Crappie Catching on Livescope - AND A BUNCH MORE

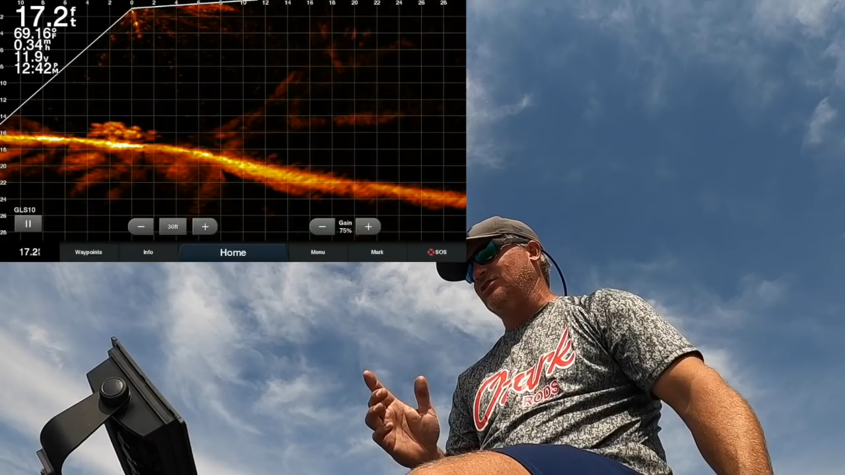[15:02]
On screen: depth 17.2 ft
I do like their size so I'm going to drop down to them okay we got some attention but you don't always have to see a plum tree of fish you don't always have to see structure I can see that stump right there and it looks like there's fish inside those roots they look like they're just in their individual just just in there for protection sometimes
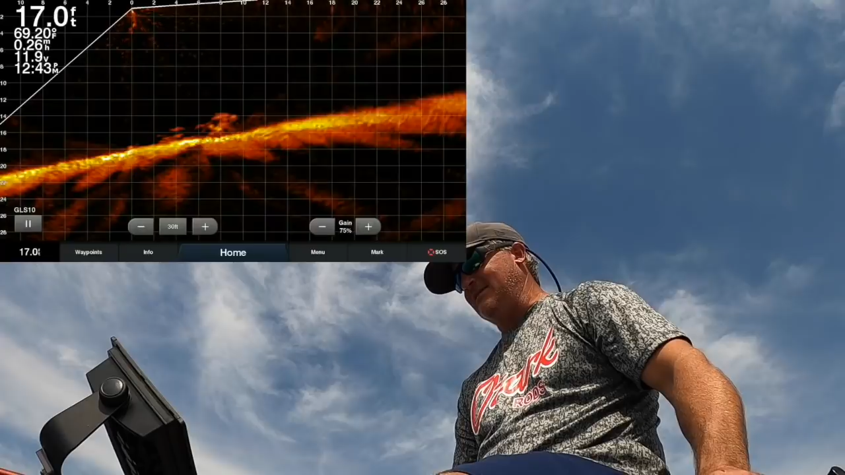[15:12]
On screen: depth 17.0 ft, water 69.20°F
you rub by that that root just right that fish will just come screaming out of there
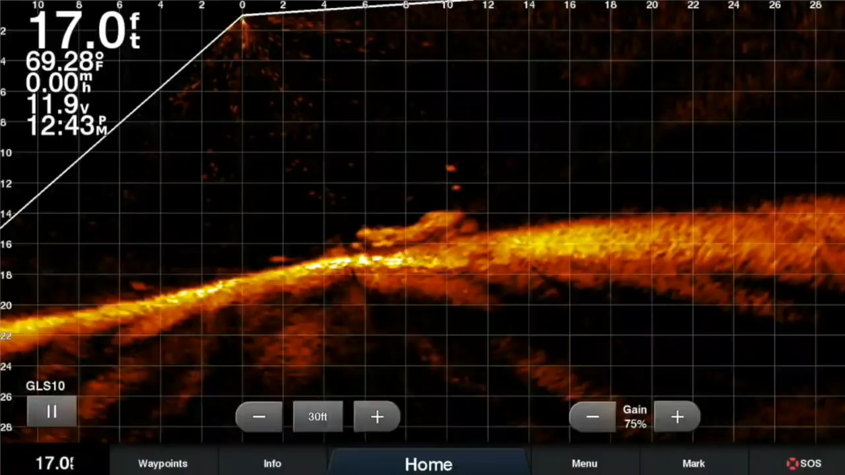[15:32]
On screen: depth 17.0 ft, water 69.28°F
so there I am I just opened up right on top of that stump and this is the perfect line I'm coming right down the stump and if anything's truly interested in this bait oh did you see that one cut and he did he took it did you see that one come this is a good fish this guy came
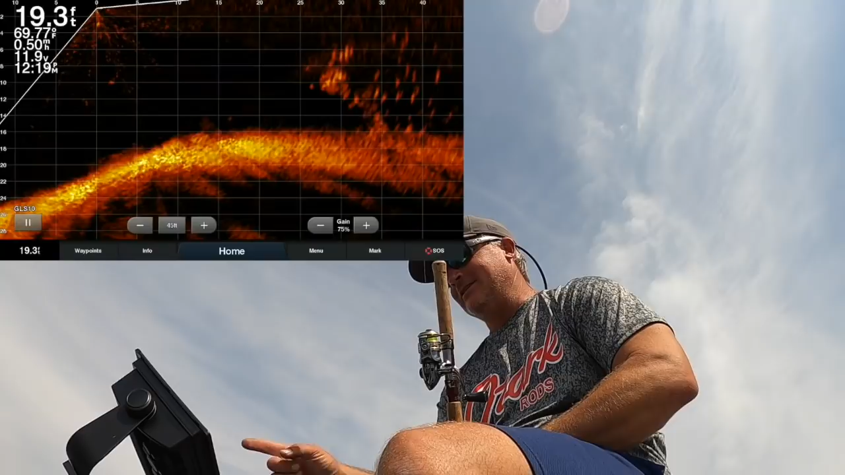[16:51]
On screen: depth 19.3 ft
fish as you can see here on live scope are pretty high so I'm gonna have to pitch from a distance because I don't believe in getting on top of anything that's less than nine feet and I'm gonna have to just you know
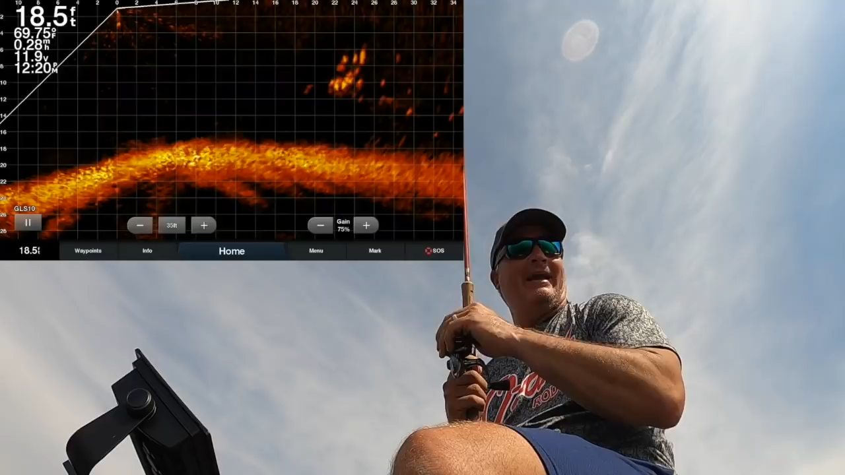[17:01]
On screen: depth 18.5 ft
manage the line to keep them keep that bait up there with them so it's coming in here and as it gets closer I'm going to scan in a little bit so there's now I'm at 30 and this is a really good sized pile
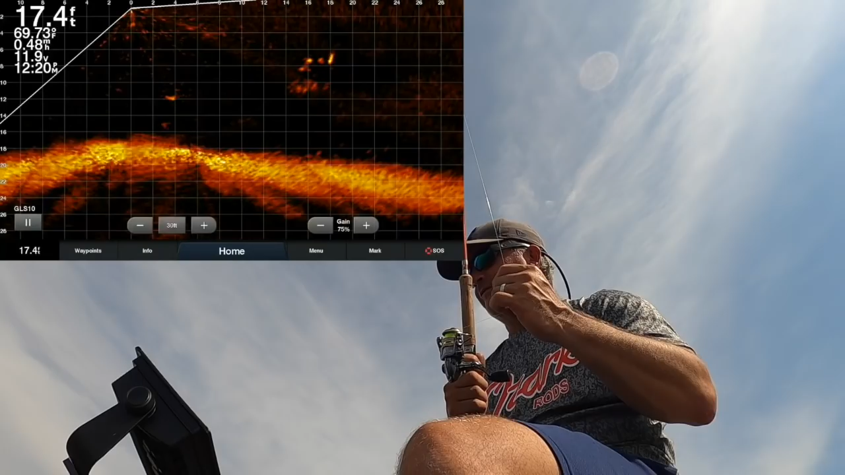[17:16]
On screen: depth 17.4 ft, water 69.73°F
of fish I don't I can't really tell if they're that big or not but so I'll pitch right there here comes and
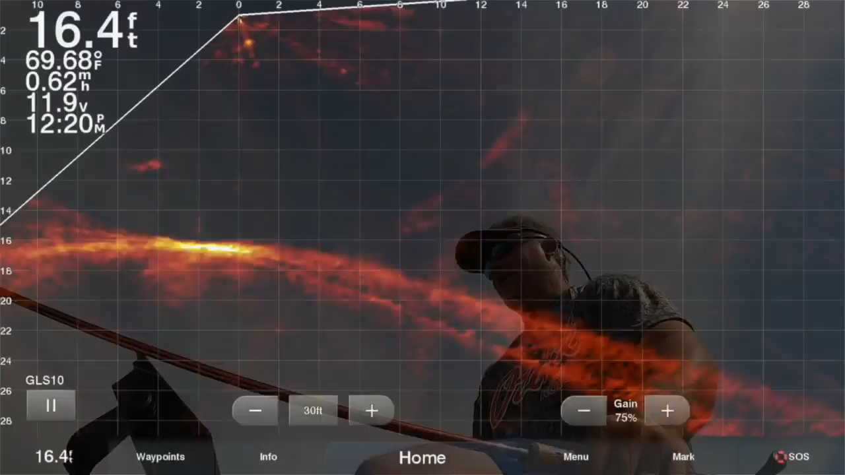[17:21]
On screen: depth 16.4 ft, water 69.68°F
then here it comes into the picture there it is and all I do is I try to manage that line right through that school of fish
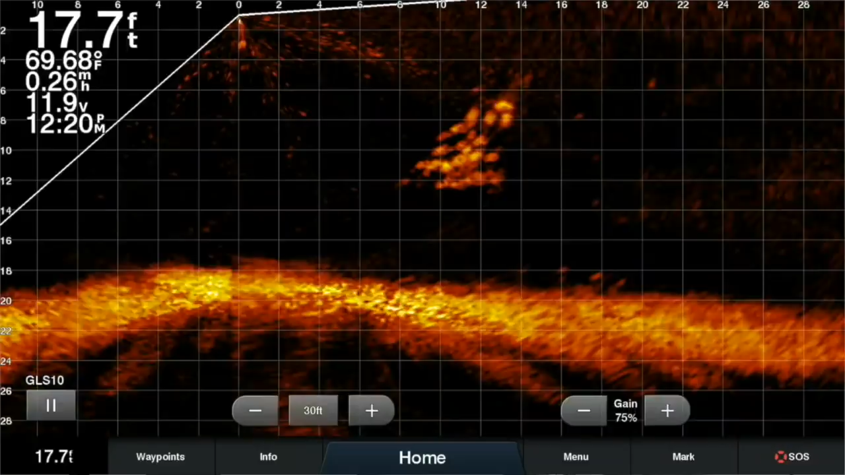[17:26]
On screen: depth 17.7 ft, water 69.68°F
and oddly enough they didn't take it that time and that went right through it so there they are right there now at this point since they're so close to me I can just drop down in there and what I found is every every fish is different obviously but
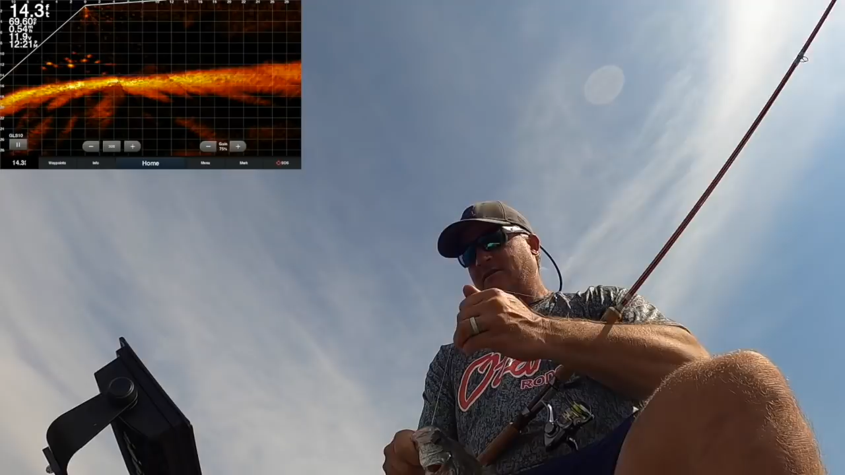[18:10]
actually hit the camera so that's just a little eater but I could tell there's not really they're not that big a fish but nice little school of fish right there perfect example so that's probably a ten and a half inch ten and a half inch fish so there's your school right there not school but kind of a plum tree of fish right there again I can't really tell if they're that big I'm gonna pitch down into them
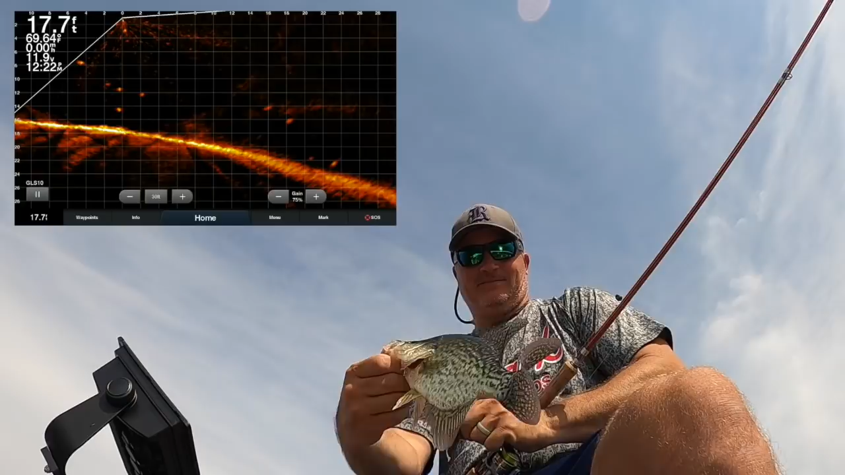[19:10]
On screen: depth 17.7 ft
that's an 11 inch fish that's a nice thick back nice thick back and of course we're letting him go so there's your school again not school your your fish on the structure and uh
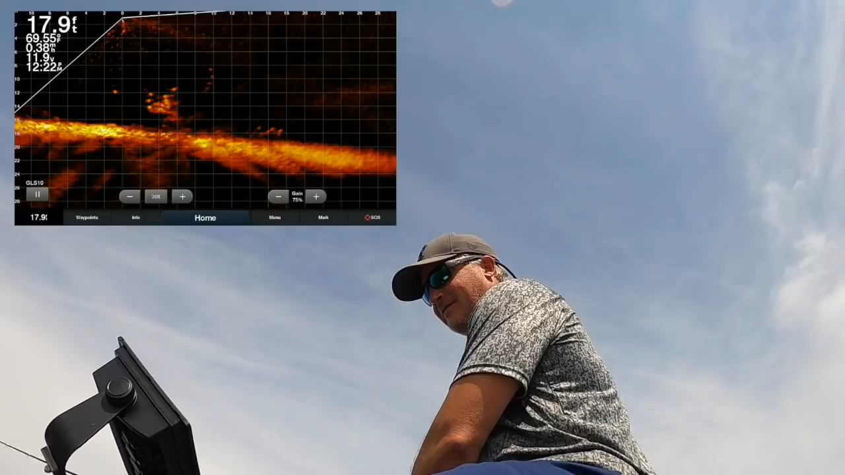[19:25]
On screen: depth 17.9 ft
there it is and I'm there's my bait right there coming in now a lot of times I'll direct my bait using my trolley motor so if it's down there right now I'm now kind of pushing away from the the fish to kind of make this bait swim into them so sometimes you'll see it disappear like that and then I come back to it and that's just to give me movement through that school of fish
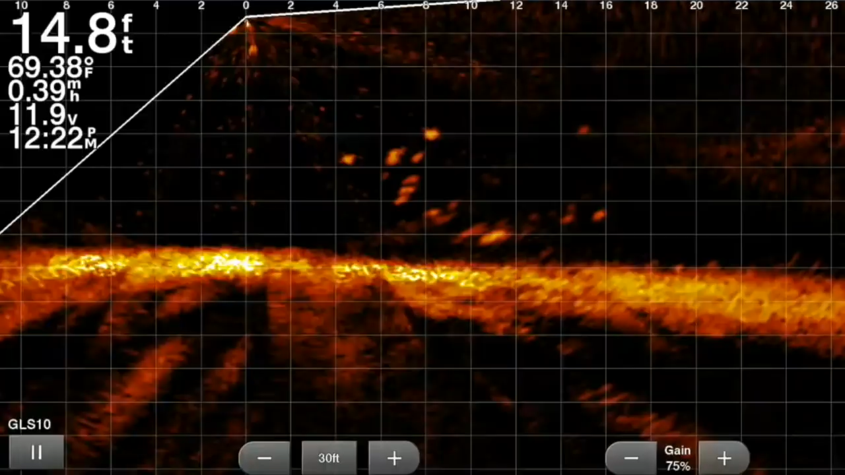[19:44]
On screen: depth 14.8 ft, water 69.38°F
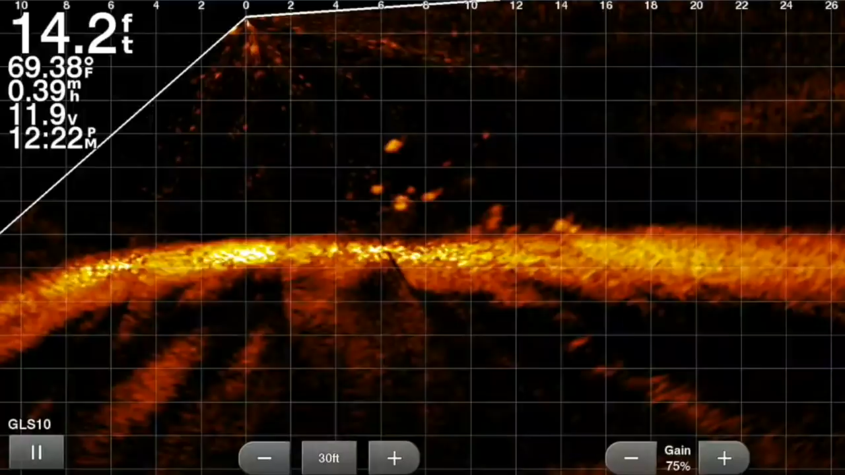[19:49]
On screen: depth 14.2 ft, water 69.38°F
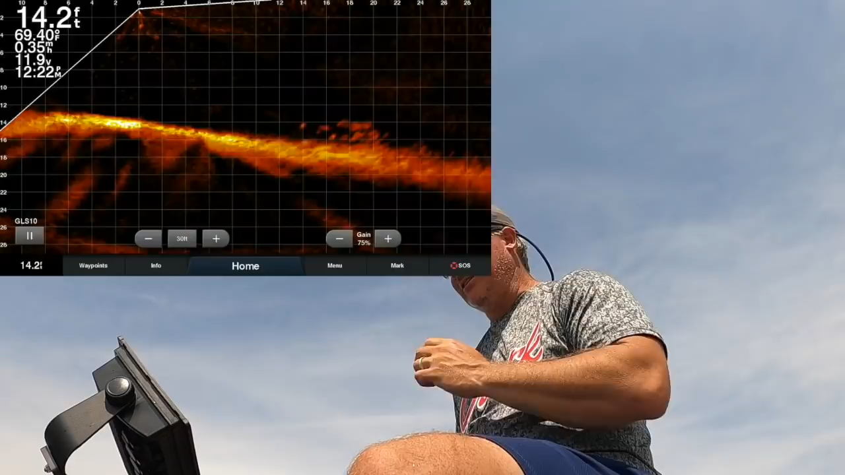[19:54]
On screen: water 69.40°F
so they got a little spooked you can see they went to the ground but when I turned around here I noticed the school out here so you see this right here that is a school of fish
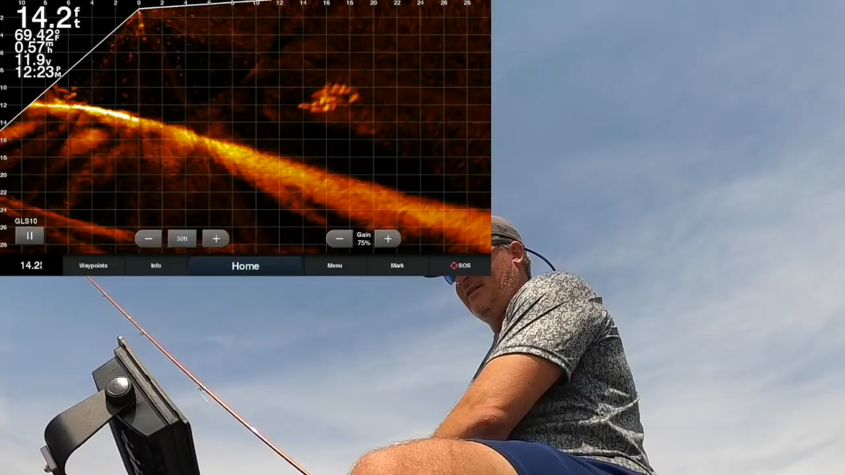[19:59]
On screen: depth 14.2 ft, water 69.42°F, speed 0.57 mph
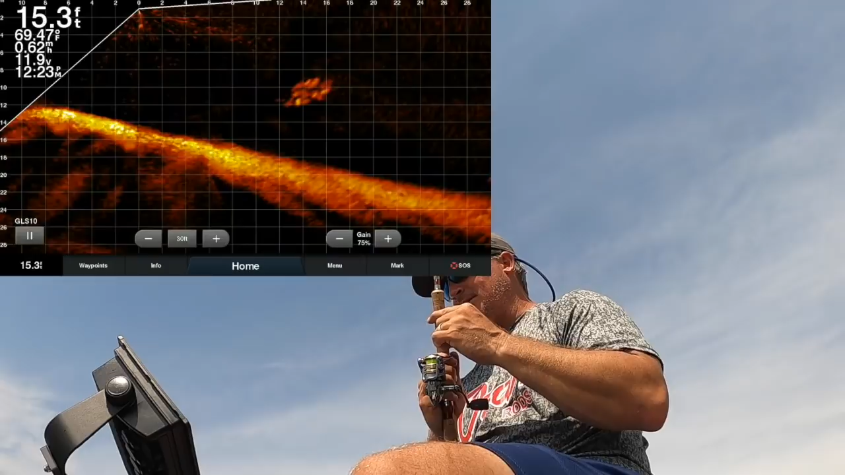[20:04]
On screen: depth 15.3 ft, water 69.47°F, speed 0.62 mph
this is the great thing about my home lake at the winter time is there there'll be a ton of these so I like to pitch to it pitch to it from afar
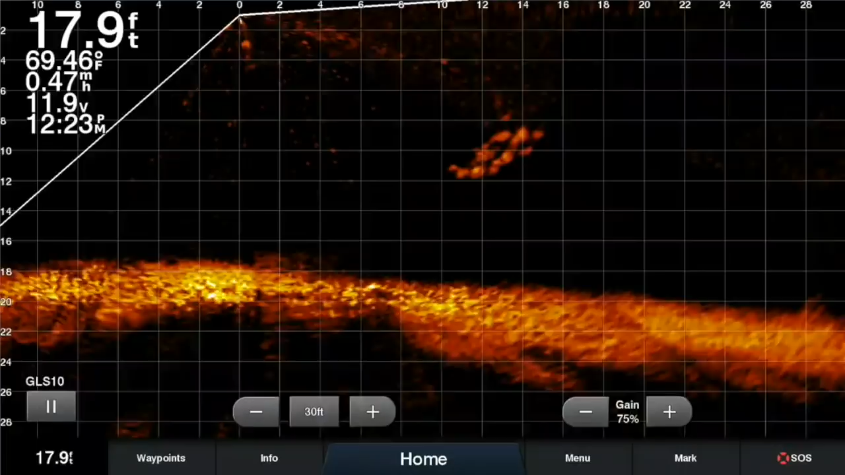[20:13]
On screen: depth 17.9 ft, water 69.46°F
here it comes right there and we try to pick one off the top